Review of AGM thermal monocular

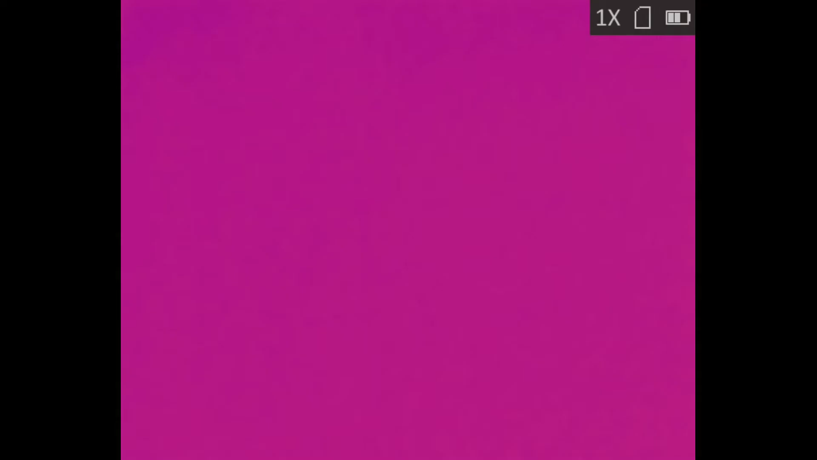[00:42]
You can see here holding my hand in front of a thermal imager
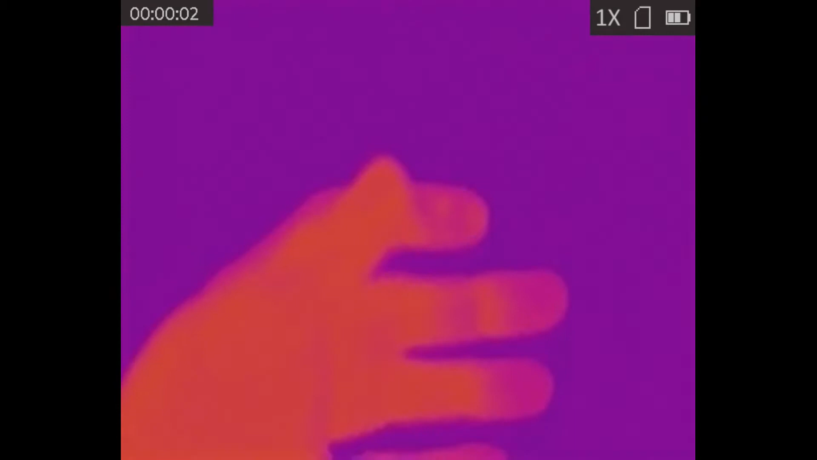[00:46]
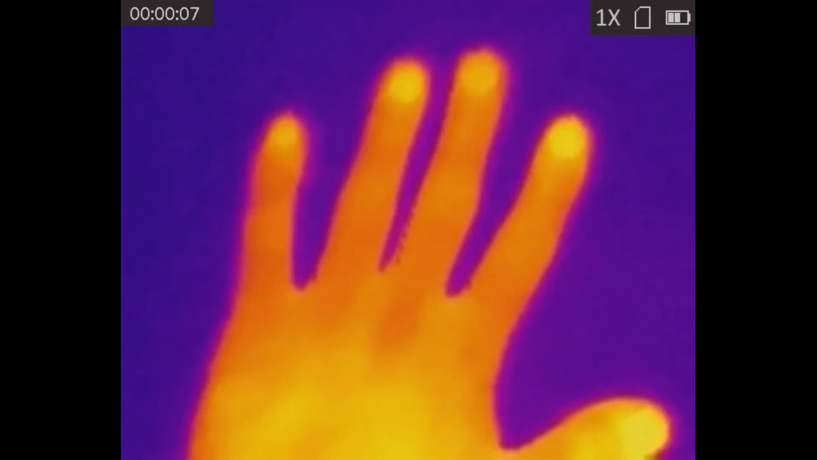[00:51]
and placing my hand on the surface of my bed, and you can see the thermal print that's left behind by my hand,
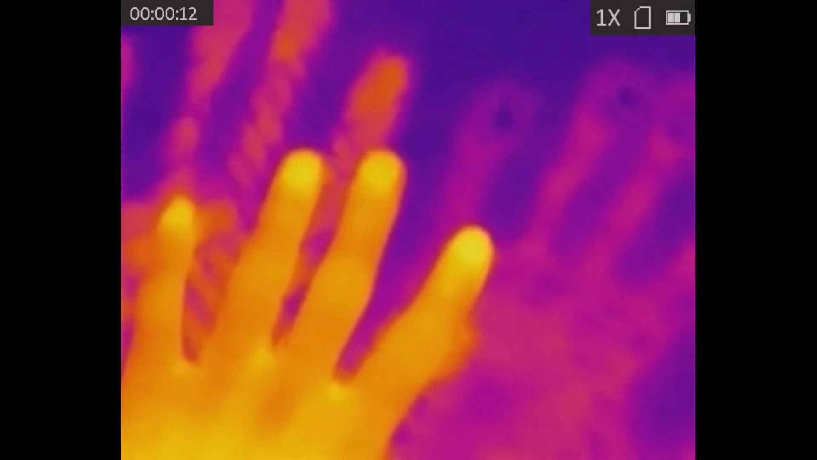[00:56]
even just my index finger on the comforter.
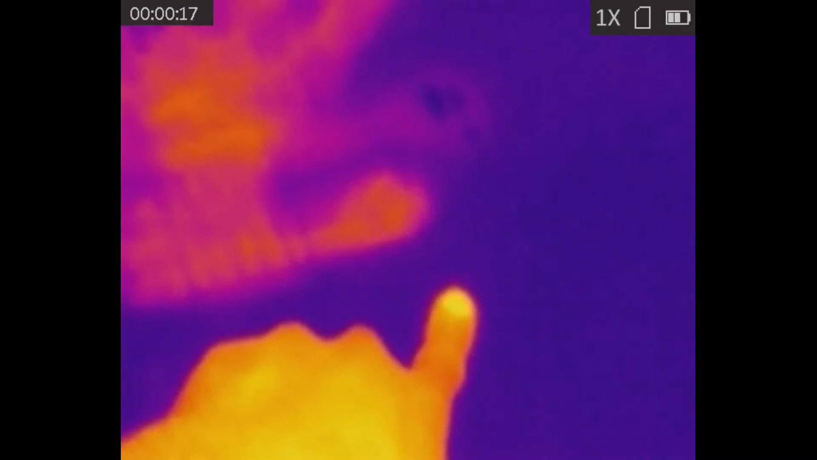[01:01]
When I turn over to my desk, you can see that certain parts of my electronics, parts that have the most power going through them,
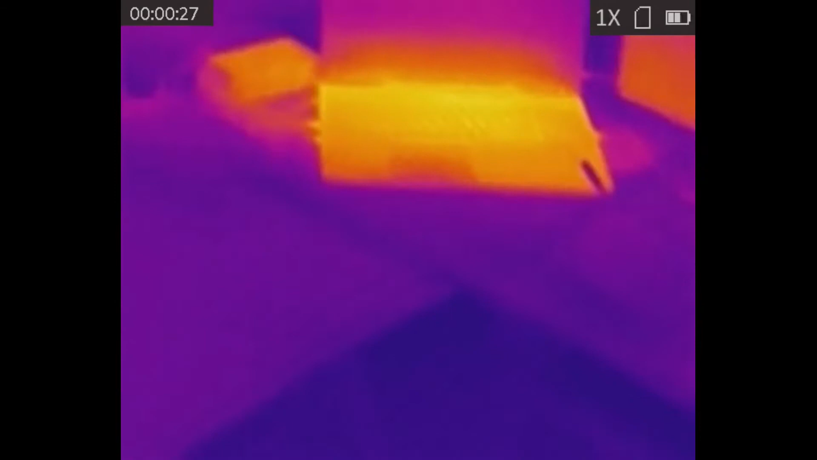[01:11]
show up as a bright yellow.
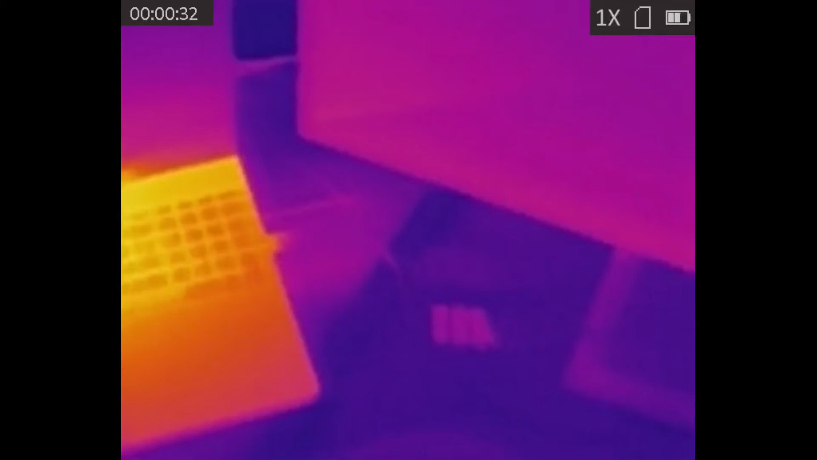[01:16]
Everything else that's colder is purple until it turns blue, which is the coldest parts of the room.
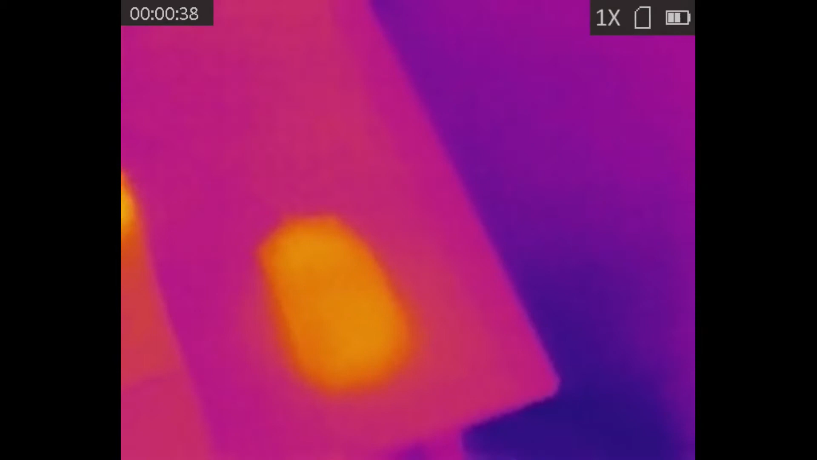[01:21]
Here you can see me holding the thermal imager, and that's actually a piece of glass, but because glass is highly emissive,
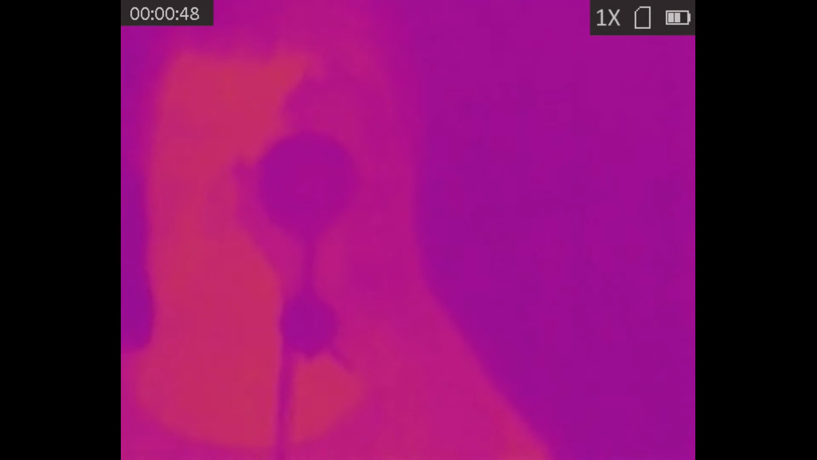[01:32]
you can see the reflection thermally.
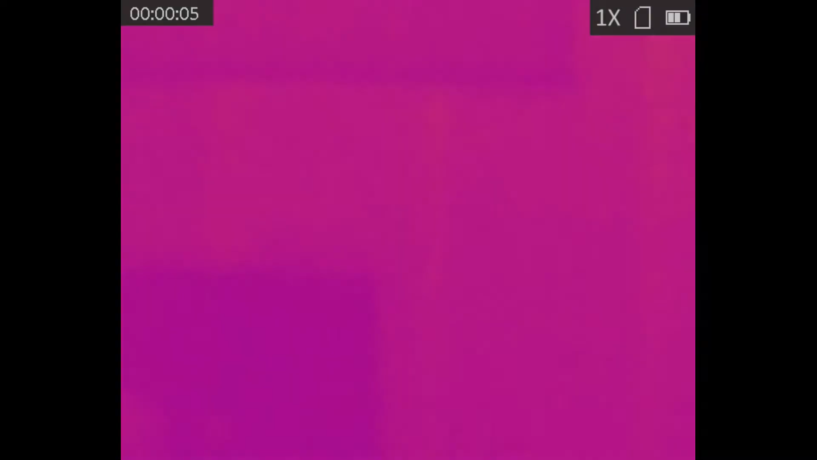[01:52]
Here I got in front of the thermal imager.
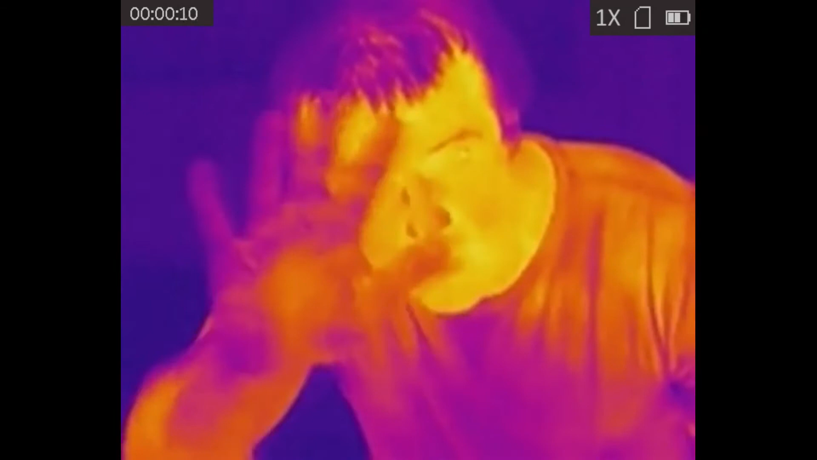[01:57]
Notice how my eyes, the corners of my mouth,
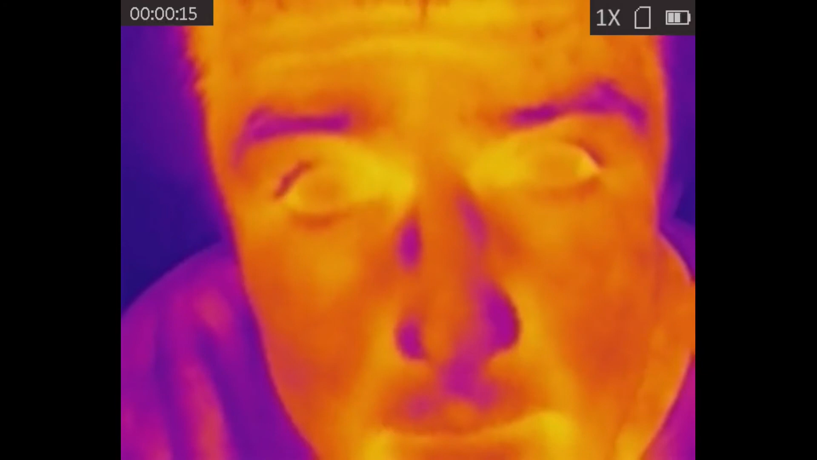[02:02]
and the corners of my nose seem to be significantly hotter than some of the extremities, like the sides of my nose and my ears.
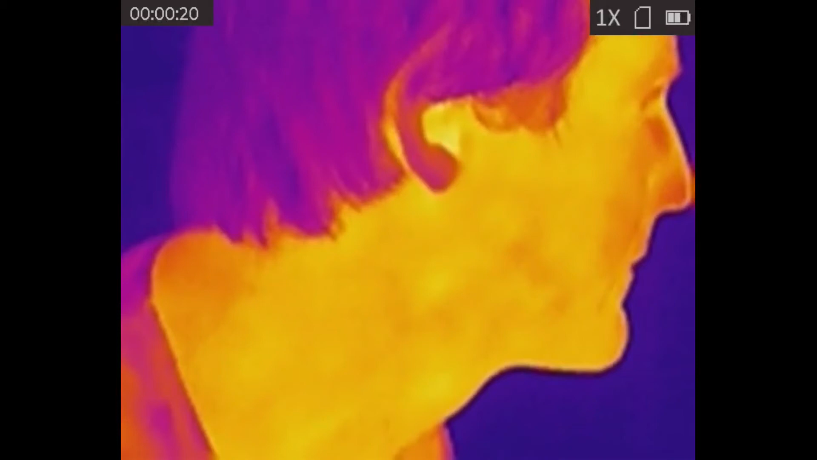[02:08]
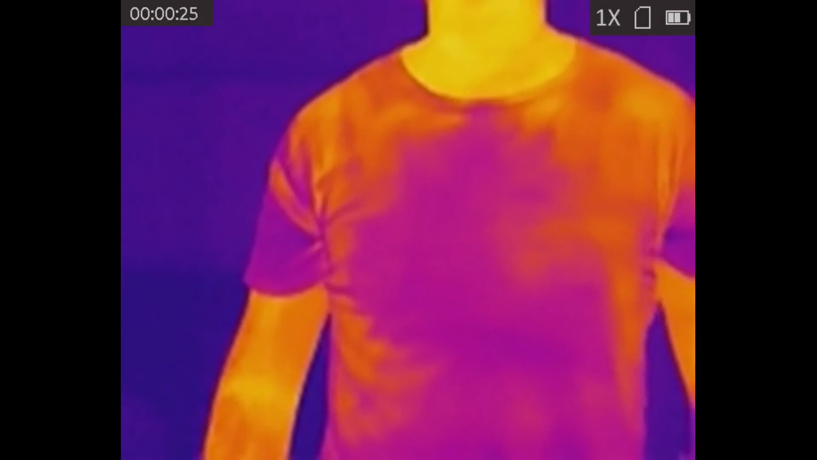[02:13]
You can also see on my shirt, parts that are pressed against my skin are hotter than parts that are loose. All in all, I'd have to say that for 400 bucks, this is a great way to get into thermal imaging.